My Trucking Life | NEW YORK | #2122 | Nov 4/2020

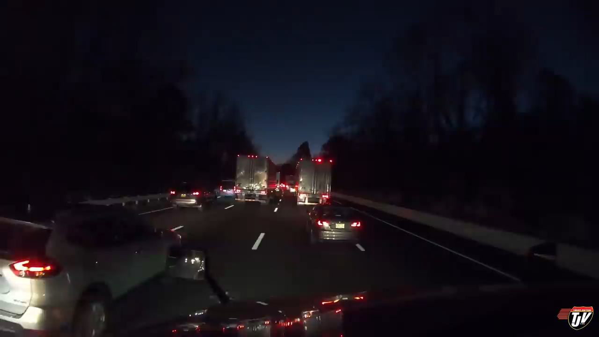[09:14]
Wouldn't be driving through the Northeast if there wasn't at least one massive traffic incident. I don't know what's going on here, but there's a lot of flashy lights coming up ahead here and people are getting impatient. Starting to drive like a bunch of morons.
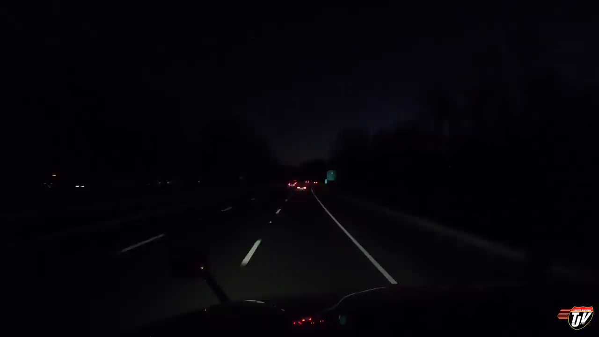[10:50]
Judging by all the flashing lights, I have a feeling somebody might have gotten hurt. That's the truck that was trying to bypass everybody on the shoulder, and he ended up blocking some emergency vehicles. Because you're not supposed to block the shoulder. He was getting impatient at the back of the line, I guess, and he's trying to get by everybody.
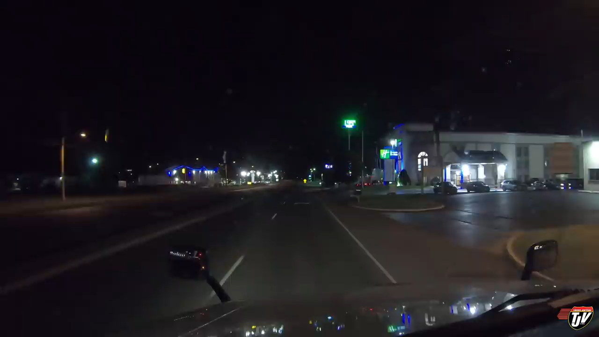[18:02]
I think this is, what, Harrisonburg? Turn right, then your destination will be on the left. I'll have to double check. Where do you want me to turn right? Right in here. I've never actually stopped here before. Liberty Truck Stop. Let's see if they actually have parking, or if the app was lying. Continue on South Main Street for 1 kilometer. There's already people parked up here, so chances are
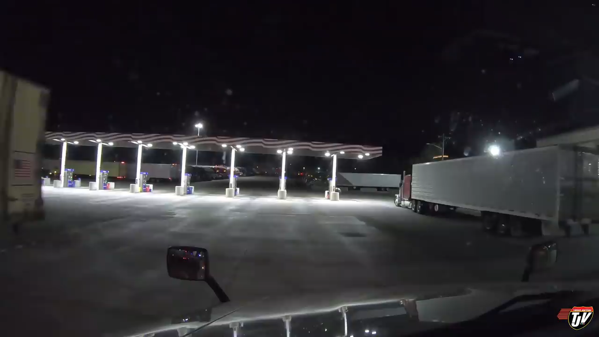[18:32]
there might not be any parking back here, but we'll see. This is actually quite a big truck stop. I had no idea that this was even here.
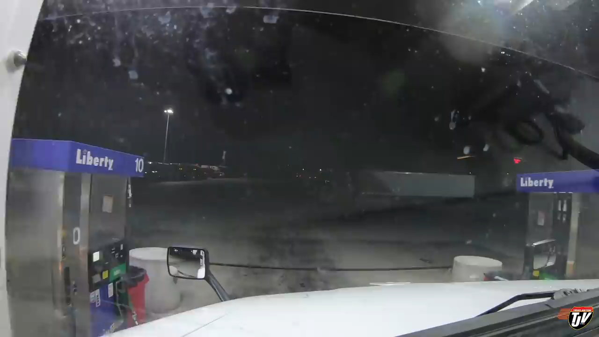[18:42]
There's got to be like 100 parking spots here. Thank God for the Trucker Path app. I like that thing.
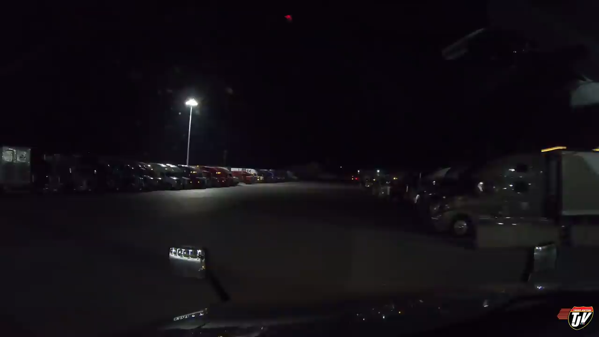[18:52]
Hey, and if you find a truck stop with space, the more people that use the app and update parking lots and stuff, the better it works for everybody. Let people know when there's parking.